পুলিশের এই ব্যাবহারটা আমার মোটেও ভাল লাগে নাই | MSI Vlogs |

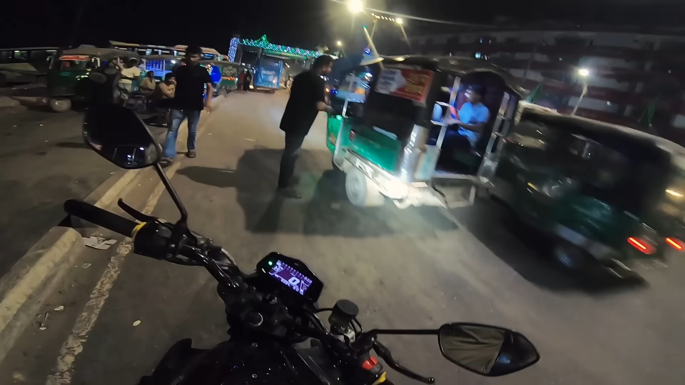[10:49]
9:10 8:10, তার মানে 10টা। চলেন যাইতে তো হবেই, রওনা হয়ে তুমি কই যাও।
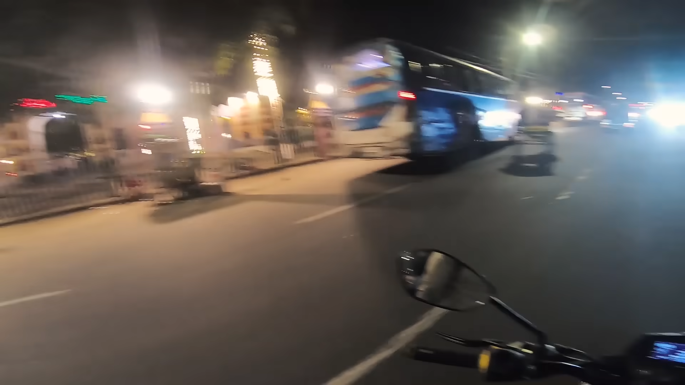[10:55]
স্বাধীনতা কমপ্লেক্সের সামনে দিয়ে যেতেছি, ফ্লাইওভারের উপরে একটা লোককে পাইছিলাম, ওনাকে জিজ্ঞেস করলাম যে বাইজুর দিক টোট কোন দিক দিয়ে যাবো।
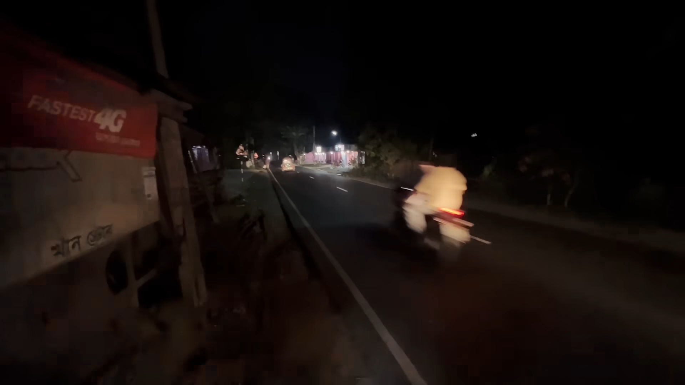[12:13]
দেখার কিছুই নাই, এই কারণে গোপ্রোতে রেকর্ড নিতে পারতেছি না।